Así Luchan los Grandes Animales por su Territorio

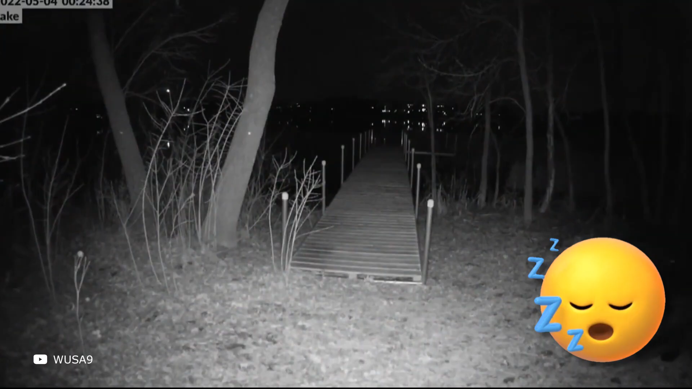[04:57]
pasa un oso hambriento y un coyote igual de hambriento.
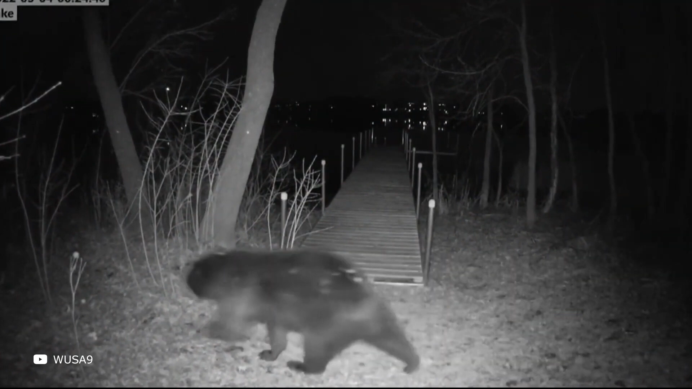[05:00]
Y no creo que todos sean depredadores peligrosos en el vecindario.
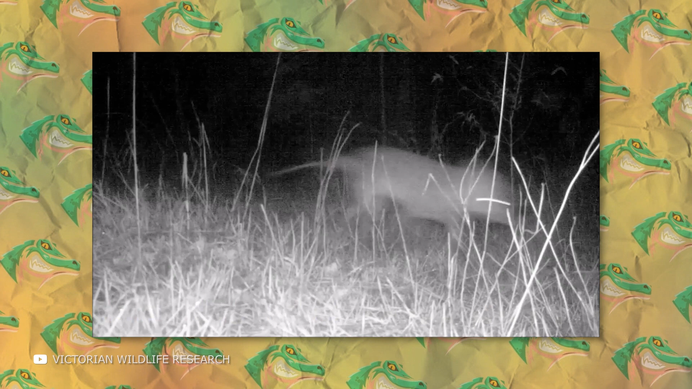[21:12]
Una misteriosa criatura corría delante de la cámara con un gran parecido al lobo de Tasmania.